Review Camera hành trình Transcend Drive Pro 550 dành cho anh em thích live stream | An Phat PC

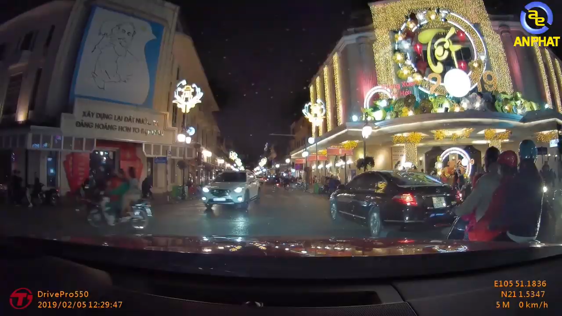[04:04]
bạn có thể thấy mặc dù cái video
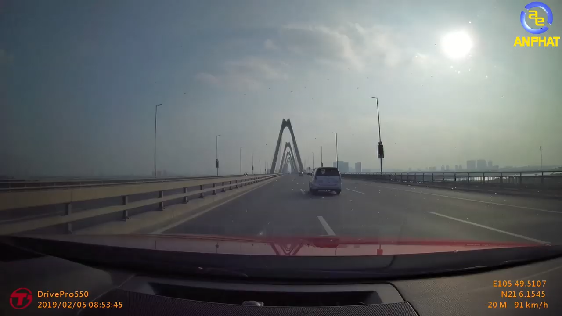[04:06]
mình đang cho các bạn xem mình đã tua nó lên x3 cho x4 cái tốc độ của video mà cái video
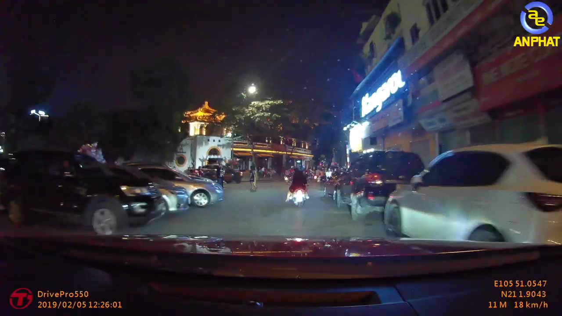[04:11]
nó cũng không quá là rung cho đến khi mà mình bật nó đến có chính
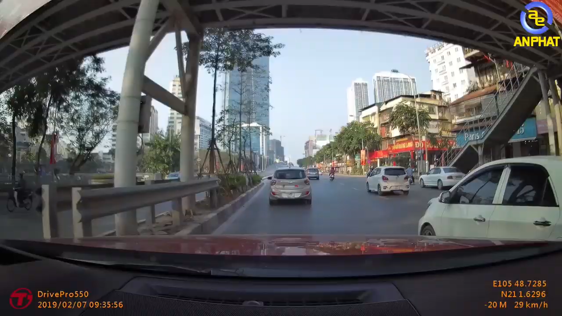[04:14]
là ở cái tốc độ bình thường thì các bạn có thể thấy thì nó quay rất là êm cũng như là
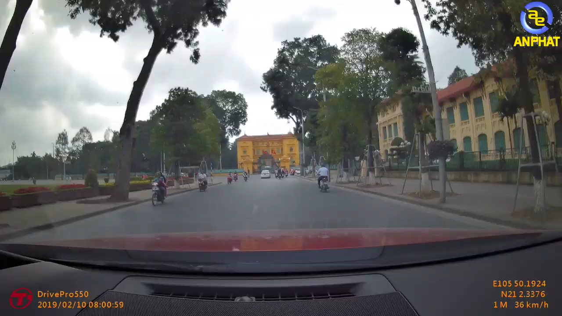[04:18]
rất là mượt tiếp đến đó chính là về các
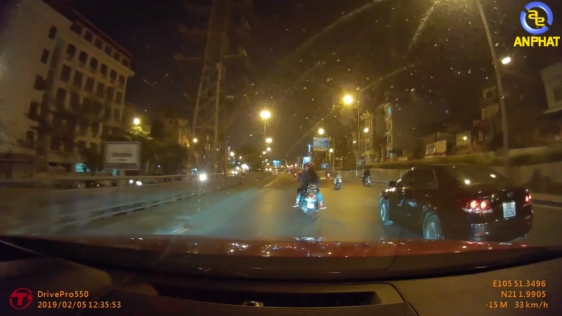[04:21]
chi tiết mà camera này thu lại được ở trong điều kiện ban ngày thì nó thu lại rất là chính xác cũng như rất là chi tiết từ các xe rồi đến các cây cố ở bên đường thì nó quay đều rất là sắc nét tuy nhiên cho đến điều kiện ban đêm thì nó quay lại rất là tệ các bạn có thể nhìn thấy ở bên đường các bóng đèn rồi các xe thì nó không hề thấy một chút nào và nó sẽ ra hiện tượng được chính là noi và về cái điều kiện quay ban đêm thì các bạn có thể thấy thì hai bên đường cũng như là xe cậu đang đi và các bóng đèn thì nó bị nói rất là nhiều các chi tiết tái tạo thì nó sẽ không được tốt như ban ngày quay tuy nhiên thì các bạn
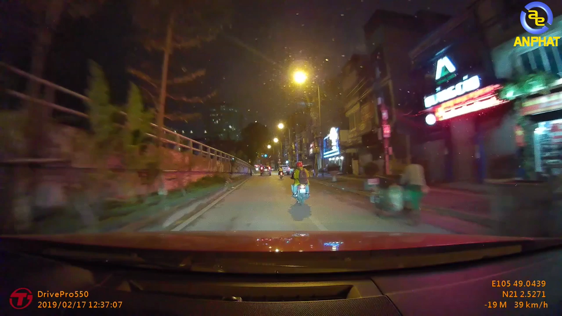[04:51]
cũng phải chấp nhận lại cái điều này bởi vì những chiếc camera hành trình trong vấn khúc 5 triệu thì cái chất lượng quay thì nó cũng xem xem như vậy mà thôi